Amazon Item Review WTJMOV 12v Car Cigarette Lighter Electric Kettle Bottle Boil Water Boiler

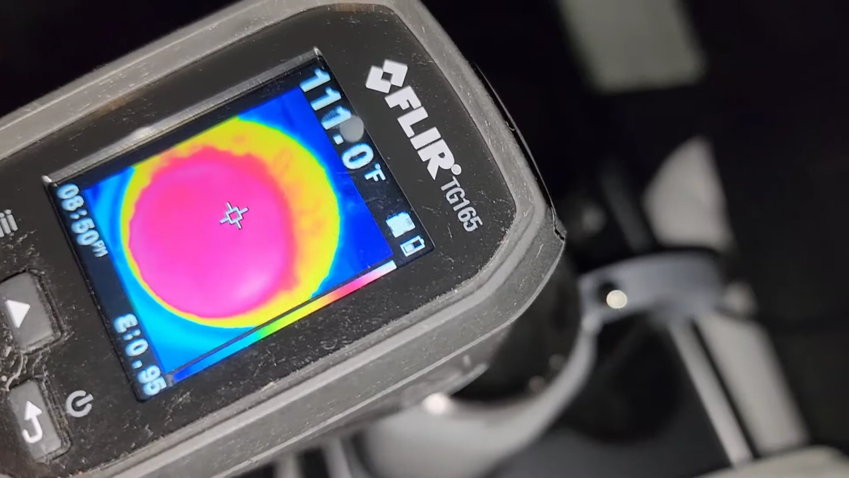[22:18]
got 111 degrees 110 degrees okay so
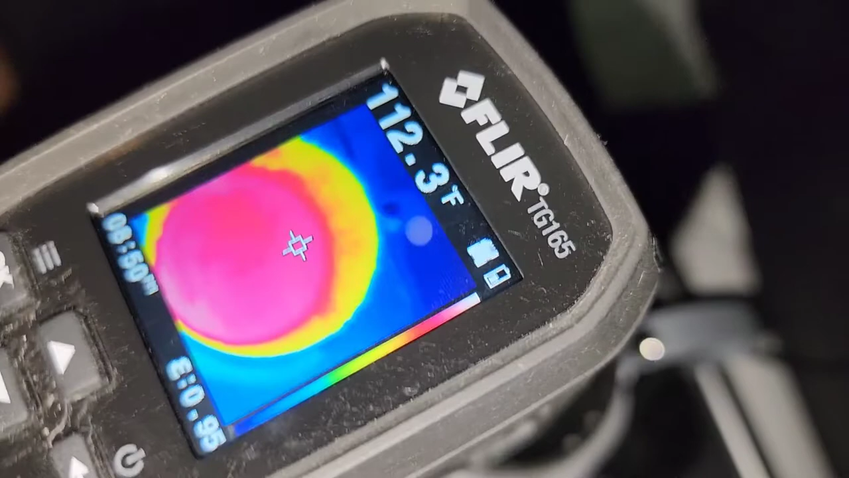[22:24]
On screen: spot 112.3°F
it lost a lot of heat it was like 180 187 or something at
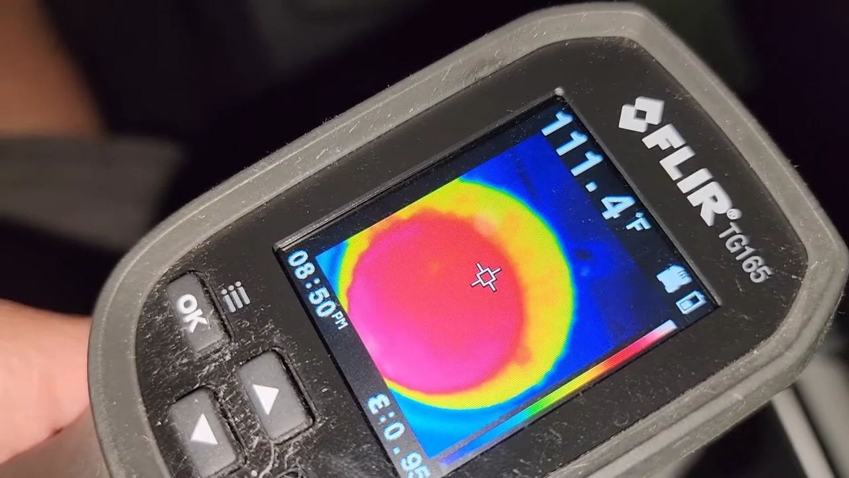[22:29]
On screen: spot 111.4°F
the highest I think if I remember correctly so I'm gonna
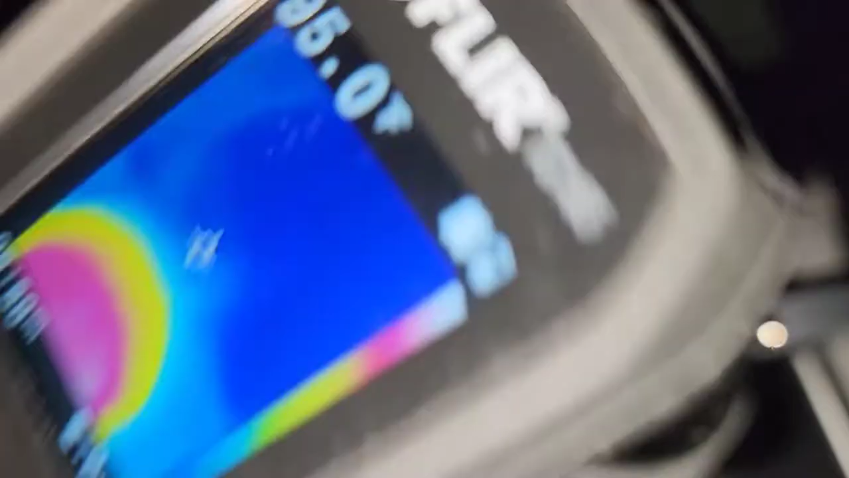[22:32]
leave this another two hours and see how it does let me feel the water with my finger you can see
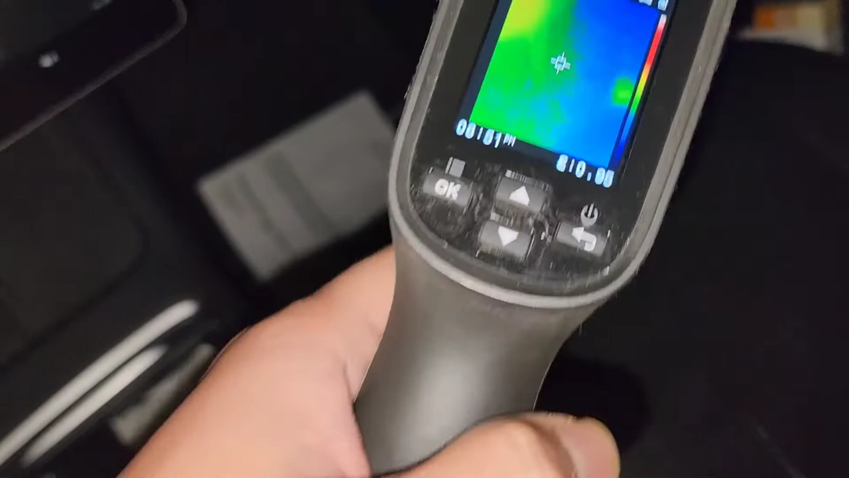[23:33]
Fahrenheit as you can see so it is cold in here
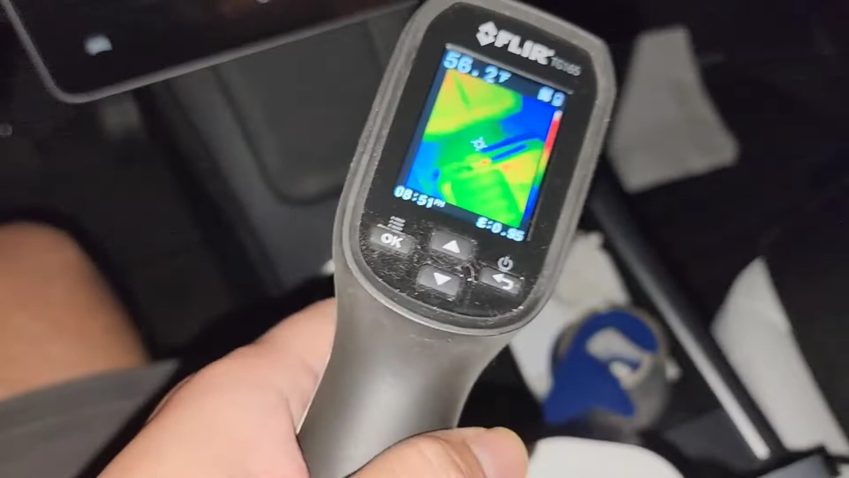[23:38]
all right but like I'm saying
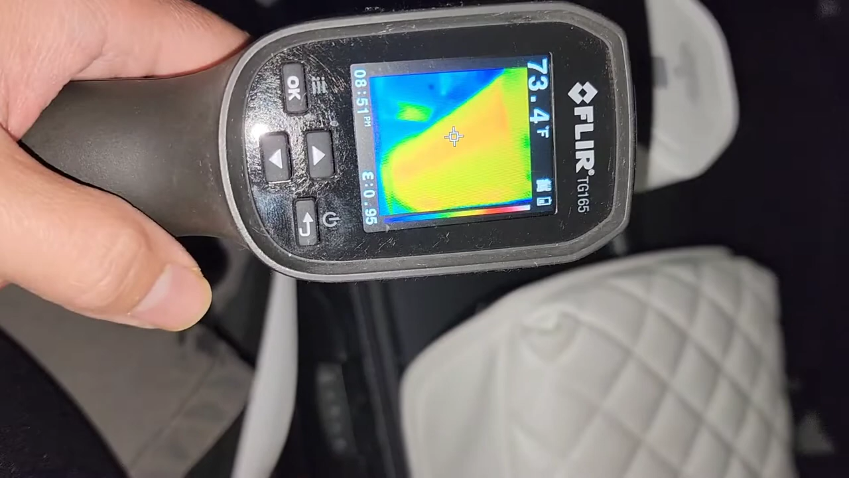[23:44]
On screen: spot 73.4°F
I don't know if you can see that a lot of heat is coming out from the cup so it's not a very good
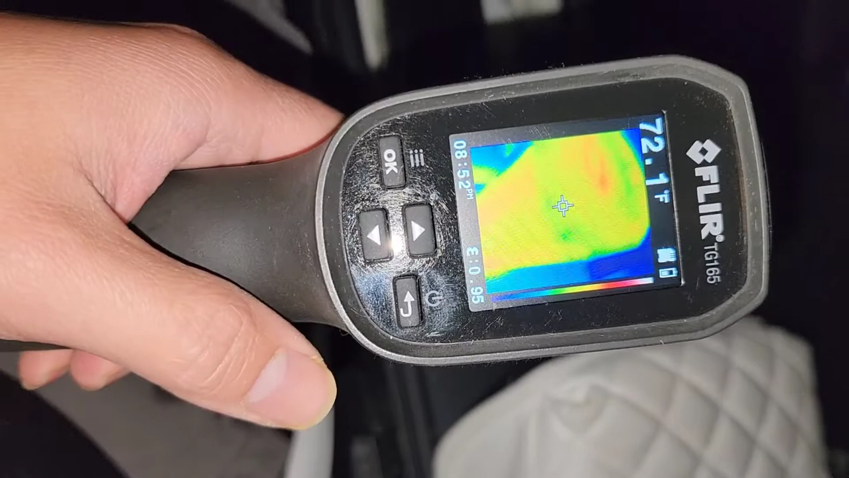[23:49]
On screen: spot 72.1°F
insulated vacuum seal all right anyways we'll see but two hours and it lost a lot of the temperature the heat already so
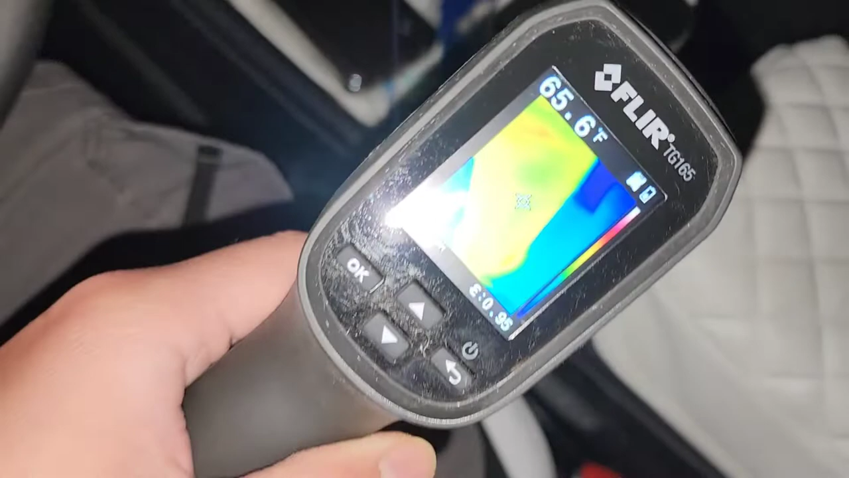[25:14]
On screen: spot 65.6°F
this thing the outside is like 65 degrees and in the car
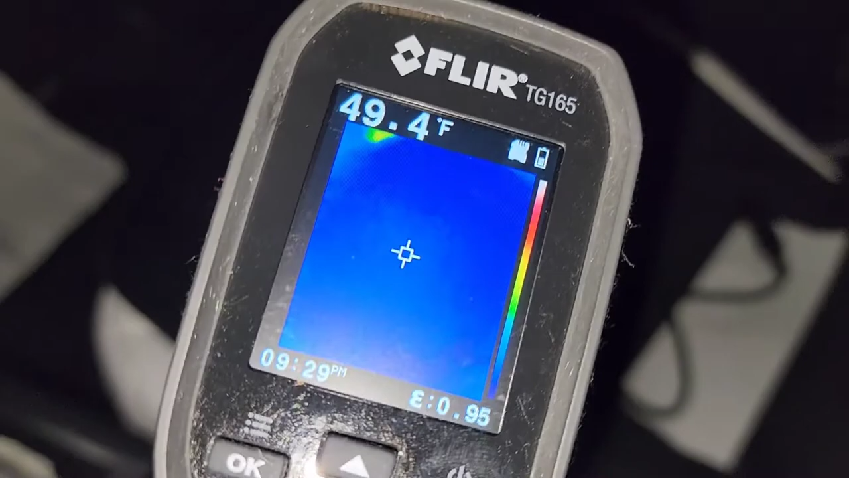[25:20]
On screen: spot 49.4°F
below 50 okay you can see it's 48 degrees outside let's open this up
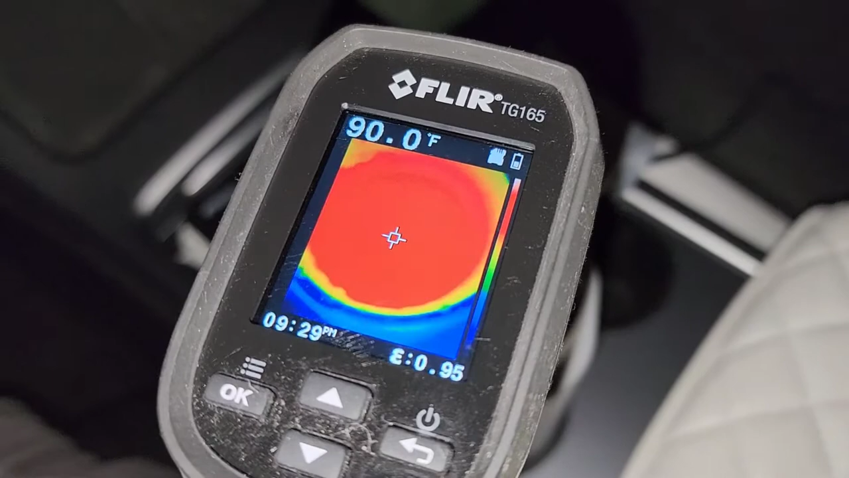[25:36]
On screen: spot 90.0°F
all right actually we still got 90 close to 100 98 99 all
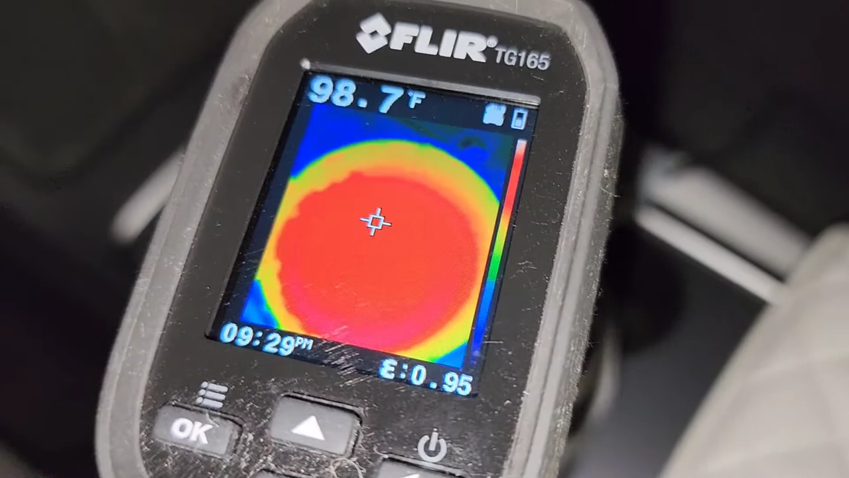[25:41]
On screen: spot 98.7°F
right almost 99 degrees fahrenheit there you go 99